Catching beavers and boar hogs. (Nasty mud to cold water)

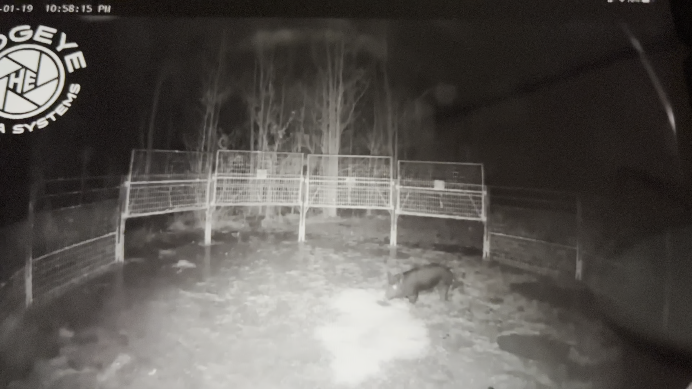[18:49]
I was sitting here. I've been waiting on this one hole. Let's see if I put your head back down. I've been waiting on this one hole. To come in. That's all I've been seeing the last couple days. Hit this button right here. I'll try to. Oop. See if we can't catch that hole. Boom. All right. Well. And now it sends me a notification.